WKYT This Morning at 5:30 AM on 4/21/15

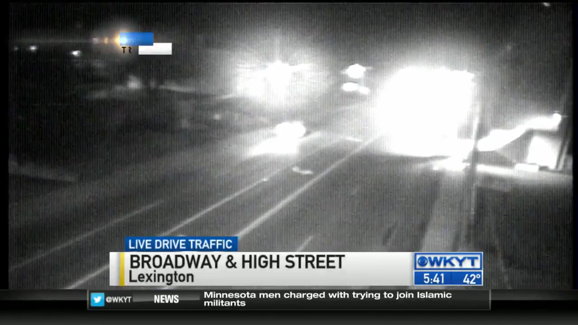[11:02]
WE'RE LOOKING AT BROADWAY AND HIGH STREET. WE HAVE NO REPORTS OF ANY EARLY ISSUES. IT SHOULD BE A GOOD RIDE IN. MAKE IT A SAFE ONE AS YOU HEAD OUT TODAY. OFFICER DON WILL BE ALONG IN JUST A FEW MINUTES.